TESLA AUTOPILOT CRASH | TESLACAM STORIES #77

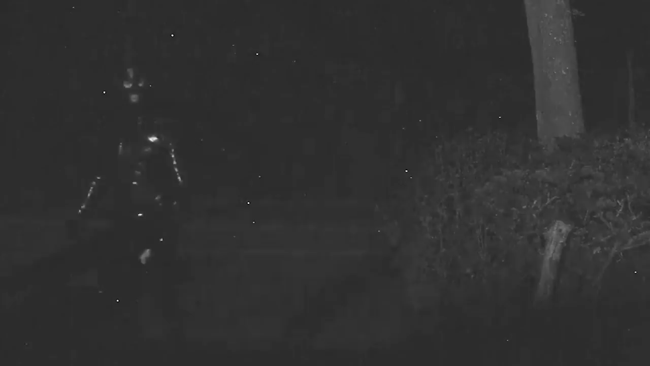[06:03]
A person dressed in a latex bondage suit was sneaking around the parking lot. They were probably looking for a car to break into, as it looks like they have a stone in one hand.
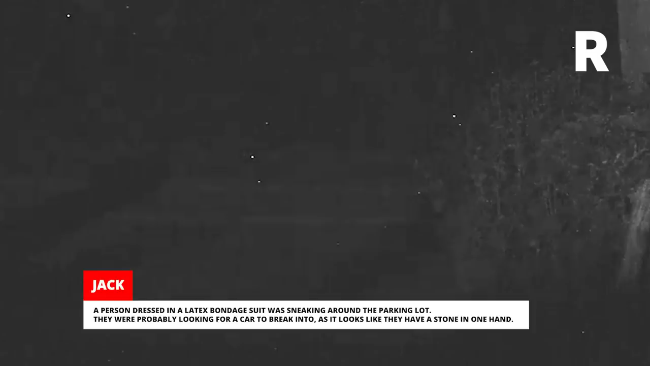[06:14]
The Tesla flashed its lights and displayed Sentry Mode active on the screen, which sent them running for the hills.